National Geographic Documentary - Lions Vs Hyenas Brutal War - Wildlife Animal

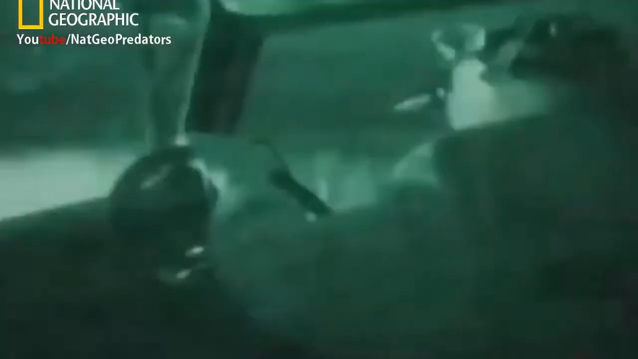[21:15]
Camera unveils a night world full of animal life.
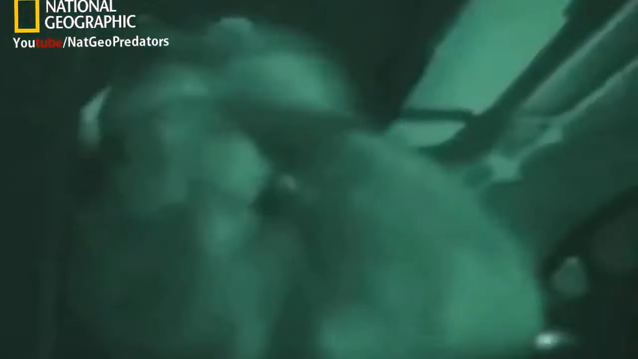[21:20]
Just how close these animals come to humans astonishes the researchers.
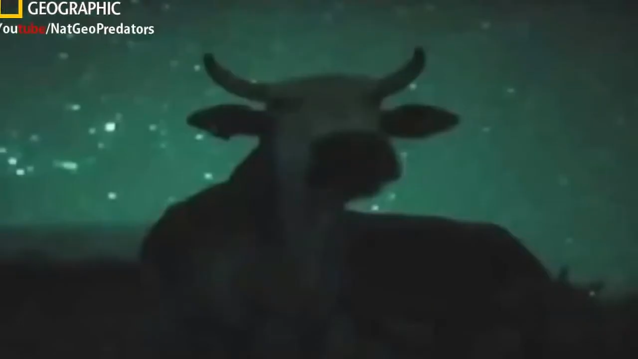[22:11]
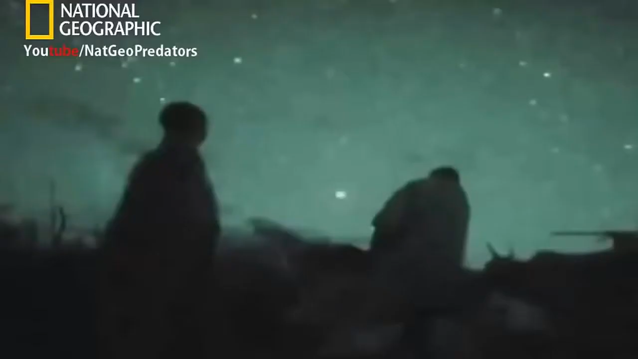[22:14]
The Maasai mounted a fence, but it's dangerous.
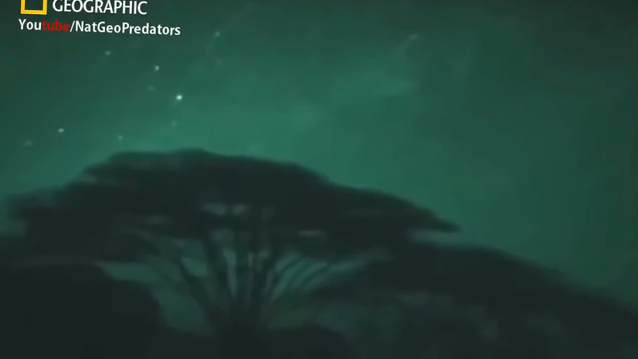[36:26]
Night is the time of the four-footed hunters.
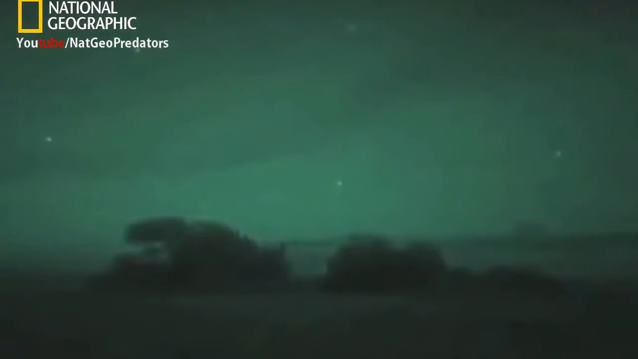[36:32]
Most hours are clouded over or feebly lit by faint stars.
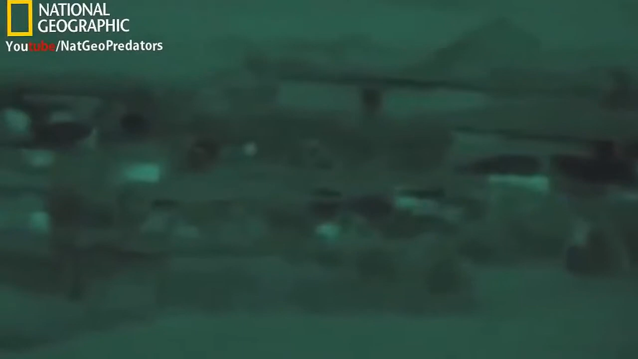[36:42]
On moonless nights, the Maasai only leave the safety of their bomas in groups.
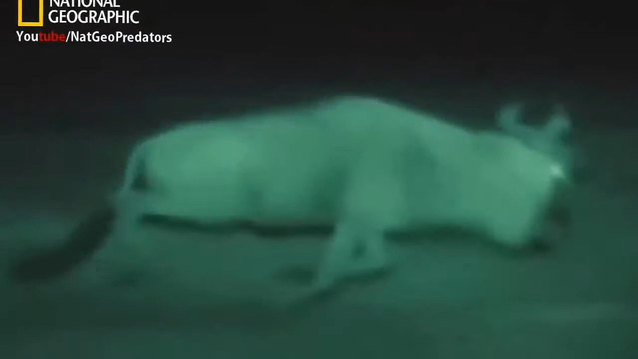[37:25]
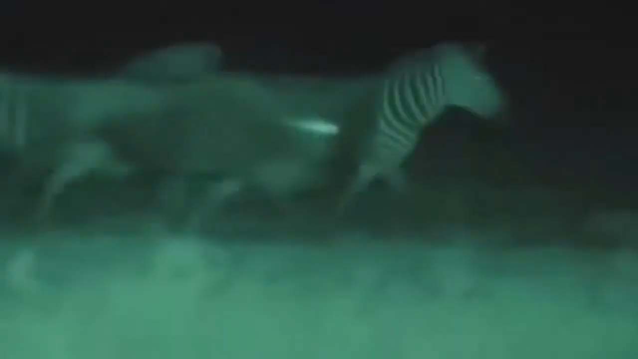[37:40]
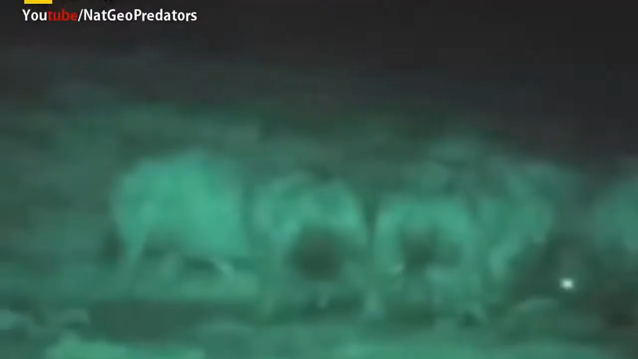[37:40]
They've made a kill in another clan's territory.
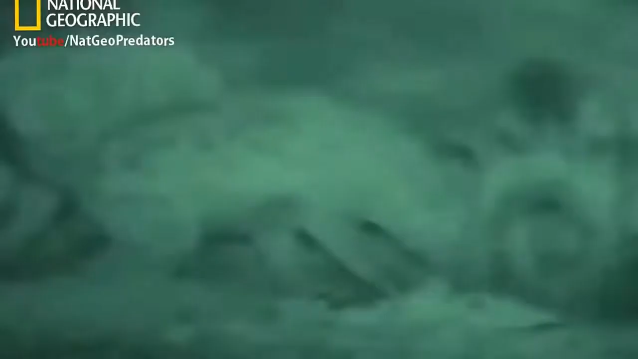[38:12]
Other threats may arrive to challenge them in turn.
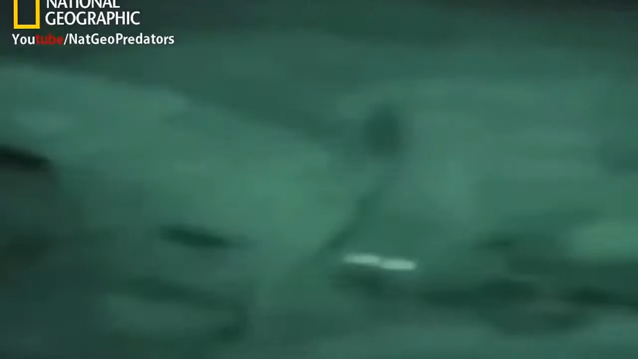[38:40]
Then their brains enhance the images, filling in the gaps to see detail more clearly.
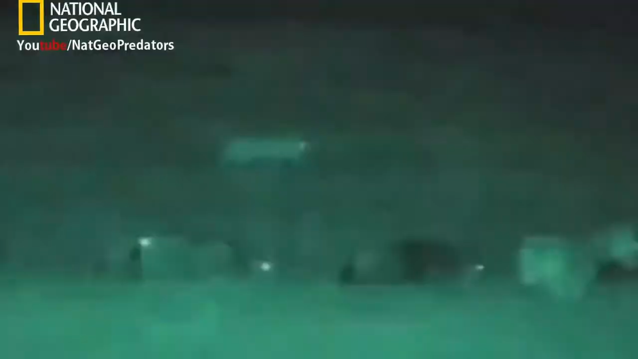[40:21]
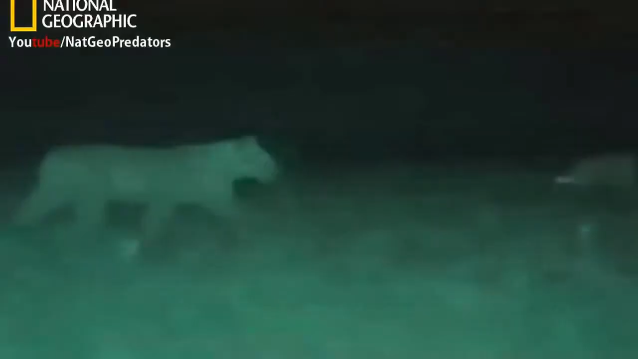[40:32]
Night is the only time that lions can approach undetected here on the short grass plains. You are about to see for the first time
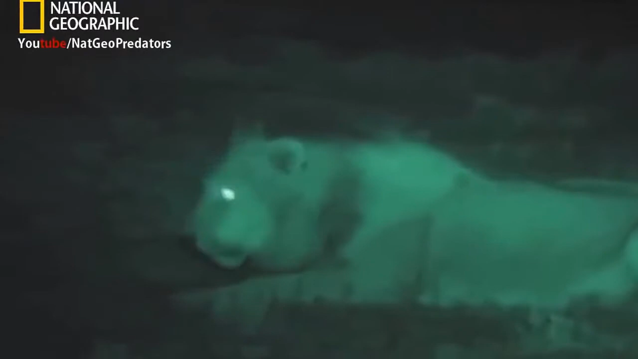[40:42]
how and when the lions of the Serengeti catch most of their food.
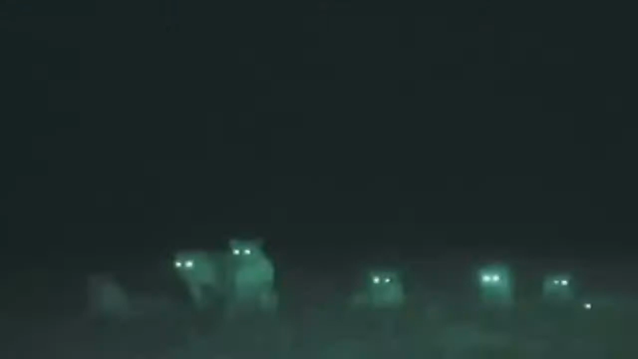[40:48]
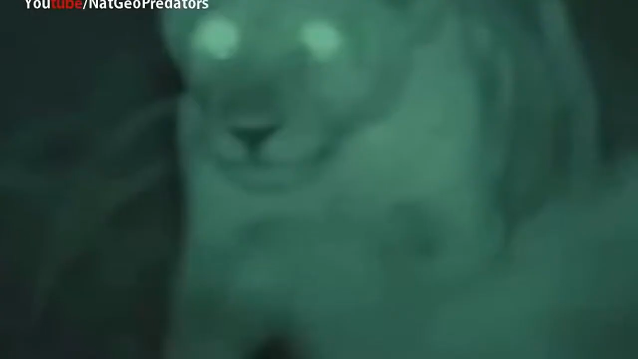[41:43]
They don't need to make any effort to hide themselves. Only their footfalls give them away. And, because they're unseen, lions are no longer at a disadvantage as they approach their quarry.
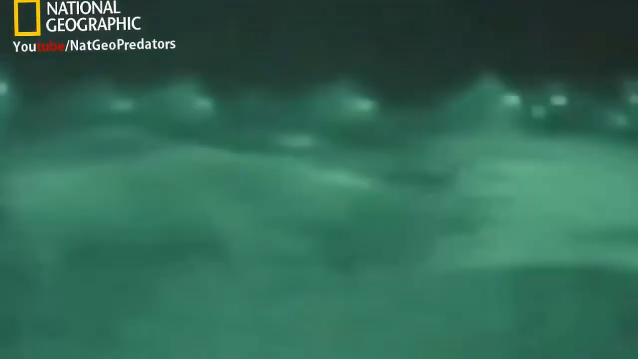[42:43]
Soon, two lions bring down a fine stallion.
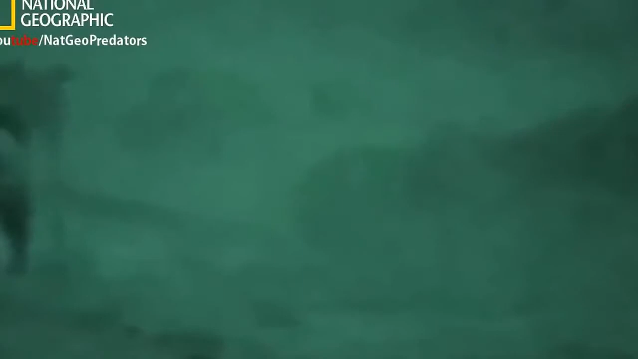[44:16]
The hyenas persist even though a single blow could be fatal.
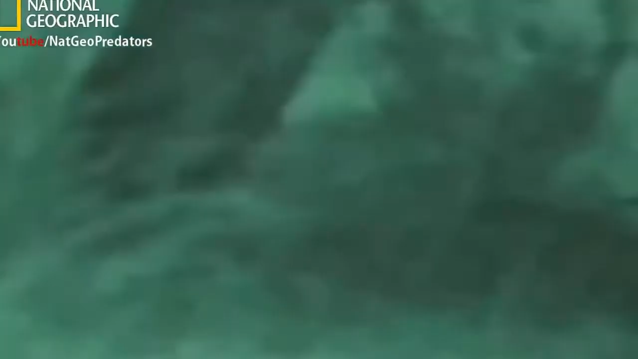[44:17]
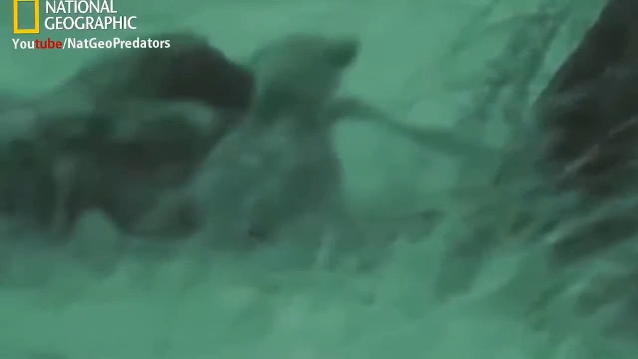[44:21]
This frequent nighttime behavior has never been recorded before.
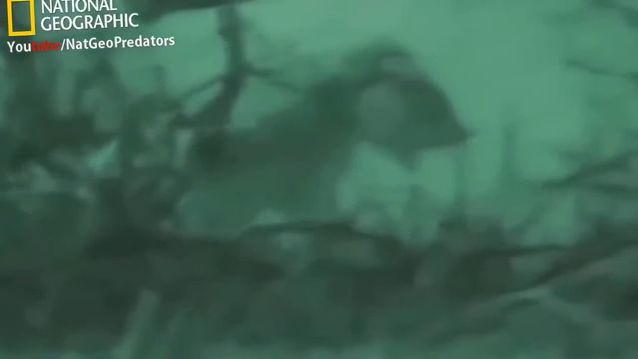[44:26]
There's much more going on in the dark than people have realized. And there must be many more secrets still to be revealed.
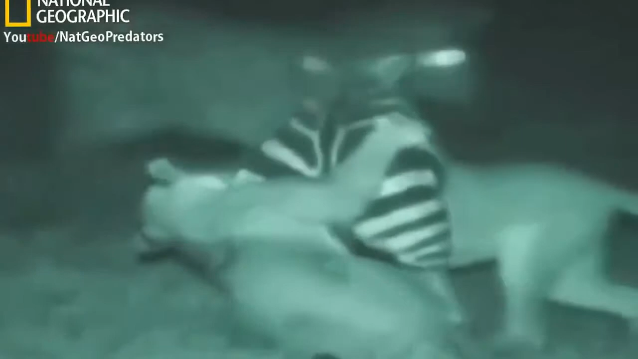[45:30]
The truer picture that has emerged applies by day as well. Hyenas can kill when lions are too conspicuous, and it's the lions that are the scavengers.